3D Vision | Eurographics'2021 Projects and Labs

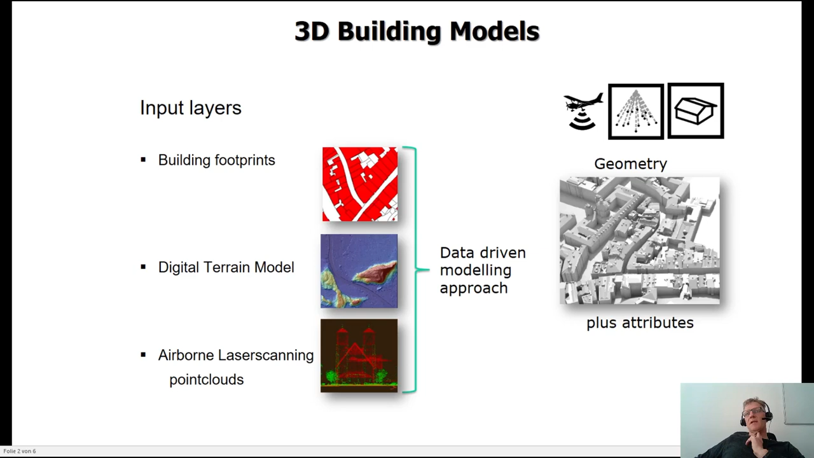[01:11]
We apply data-driven model approach to get out the geometry plus many semantic attributes. The 3D vegetation models are extracted by an augmentation approach on a raster basis,
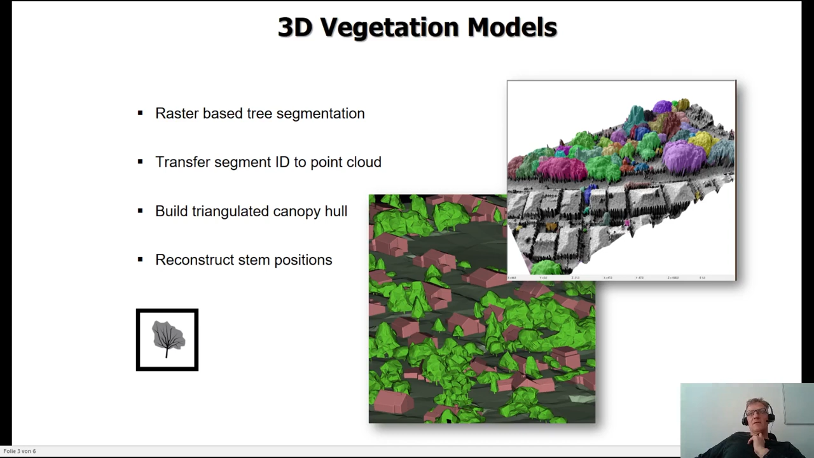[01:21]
transferred to the point cloud and then 3D hulls per tree are constructed.
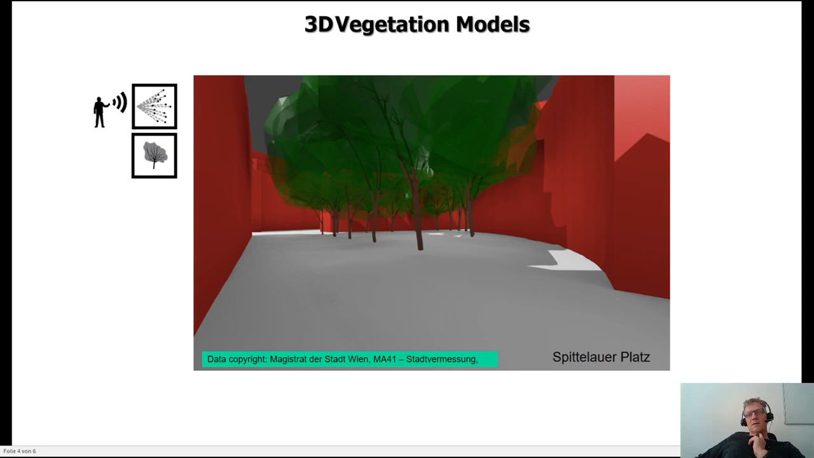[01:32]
For high resolution mobile laser scanning data, we have got also the possibility to reconstruct each stem and its branches.
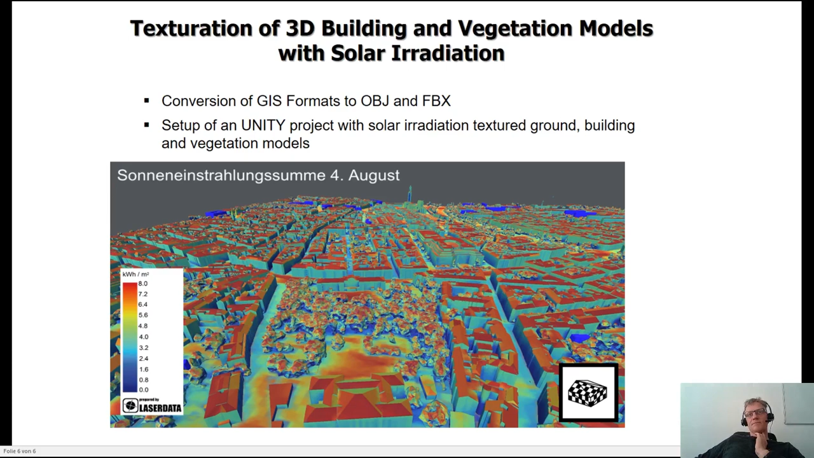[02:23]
the trees, as well as the ground to cover the topic of the urban heat island. And thank you for your attention.